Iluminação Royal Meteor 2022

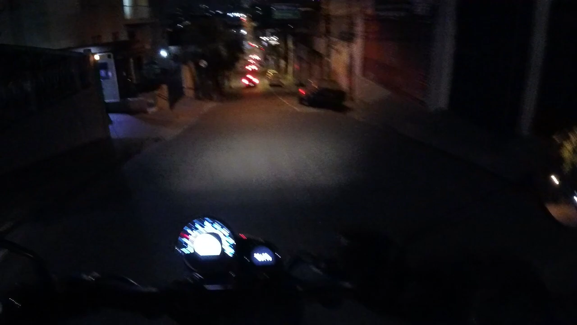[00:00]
Fala pessoal, tudo bem com vocês? Vamos lá para mais um vídeo a bordo da Royal Enfield Meteor Vou falar agora um pouquinho sobre a iluminação noturna dela Olha, eu já percebi que o farol é bastante eficaz, ele ilumina muito, muito bem
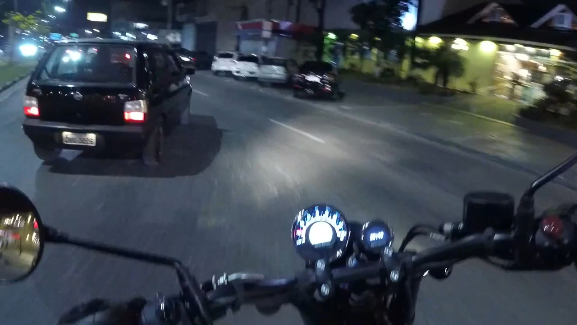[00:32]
essa daqui sem dúvida que tem a melhor iluminação Iluminação melhor inclusive do que a minha própria Vulcan
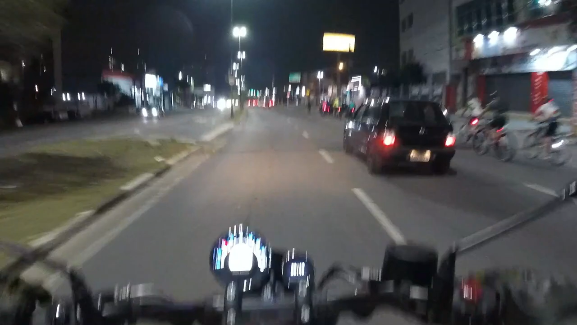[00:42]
É que aqui está um pouquinho claro, não dá para, principalmente pela câmera e pela GoPro, não deve pegar legal Mas dá para ver que ilumina bastante o chão Eu estava em uma rua um pouco mais escura e também está iluminando muito bem
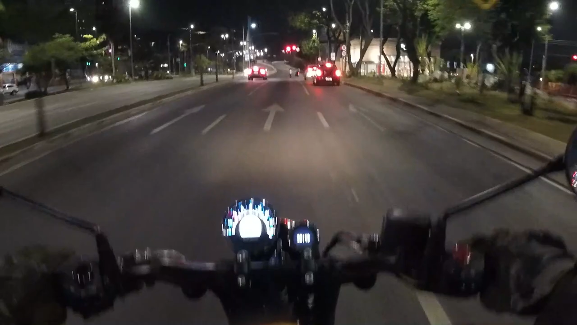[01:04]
Vamos pegar agora um pedaço da Dutra,
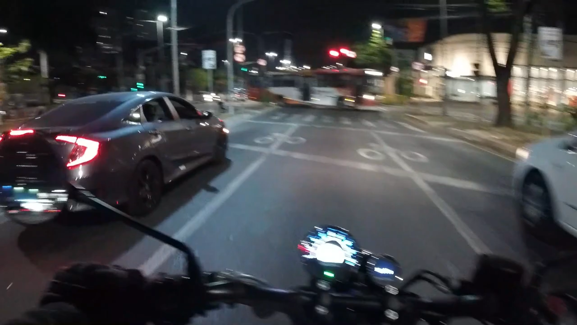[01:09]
vamos ver como que se comporta essa iluminação na
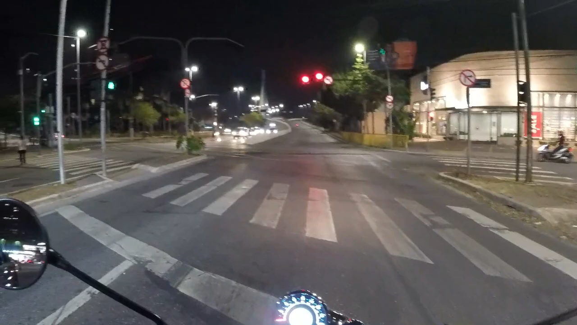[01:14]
estrada A iluminação do painel é muito bonita,
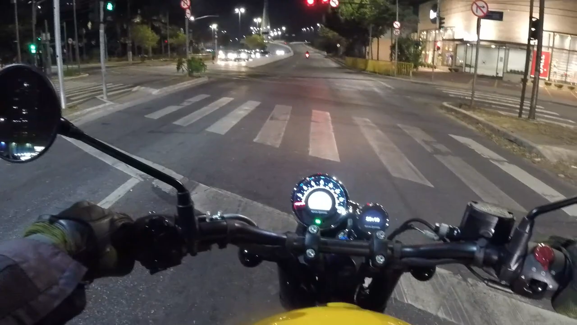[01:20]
muito clara, fácil de identificação Tem um contraste legal aí, dá para a gente se orientar bem aí Hoje é o primeiro dia que eu estou com a Meteor E o pessoal está adorando
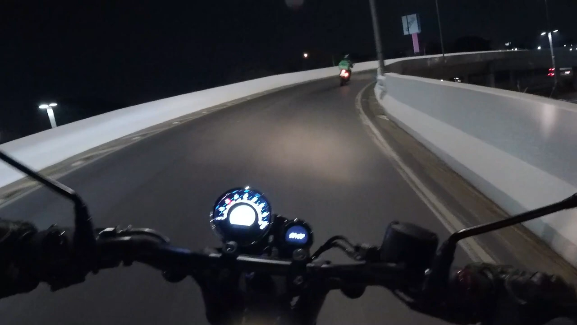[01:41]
Foi o maior sucesso no meu Instagram O pessoal comentou muito nos stories No meu trabalho também, simplesmente parou o meu trabalho Todo mundo queria ver, conhecer, subir na moto
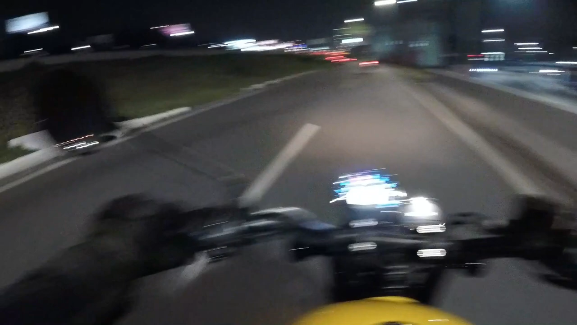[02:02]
Realmente foi a sensação do dia Essa belezinha aqui Eu não sei se vai aparecer legal aí para vocês, mas a iluminação dela é muito eficaz O que não é muito legal São aqui os comandos Fica em uma posição esquisita Eu tive uma roldana aqui Aqui que você muda para o farol alto E se você quiser
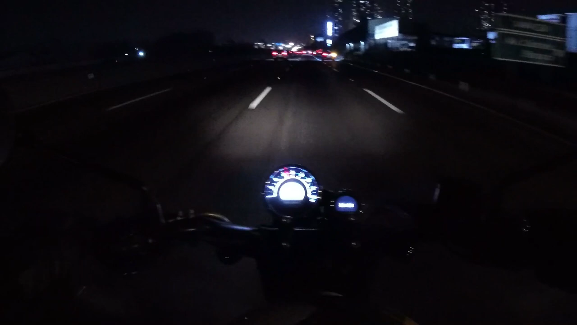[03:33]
Mas mesmo assim Essa daqui Por ser a versão de entrada É muito bacana Eu estou impressionado com a qualidade do farol Deixa eu colocar um farol alto aqui Só para a gente testar Olha o farol alto dela Que beleza Como ilumina bem também Eu vou desligar aqui o farol alto Só para não atrapalhar os outros motoristas Mas deu para ver que é muito bom Olha a puxada dela Eu estou em quarta marcha
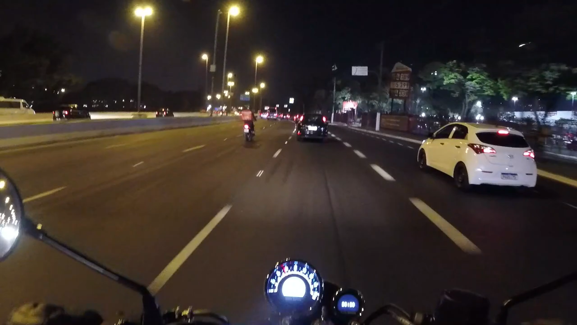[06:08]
Que as milhas Elas estão marcadas Aqui embaixo Em branco